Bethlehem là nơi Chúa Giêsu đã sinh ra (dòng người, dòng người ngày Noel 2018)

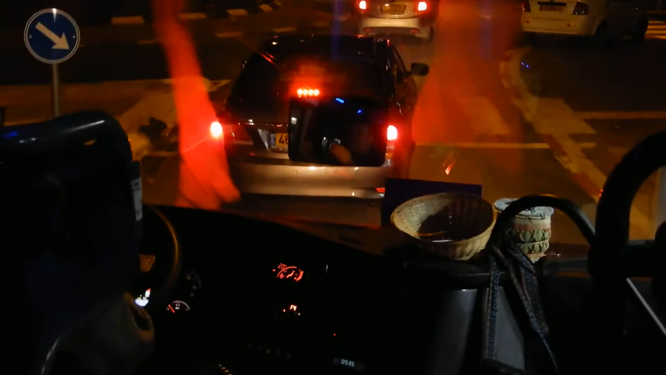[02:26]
بس محل ما غيرنا الطريق حمار ابن حمار اللي عمل هالدواوير هدول
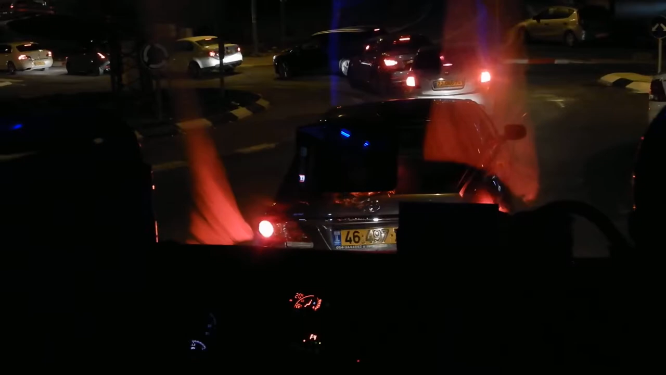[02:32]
حمار ابن حمار اللي عمل الدوار هذا. I would do something easy. Square here, then you go straight, connect to the other one.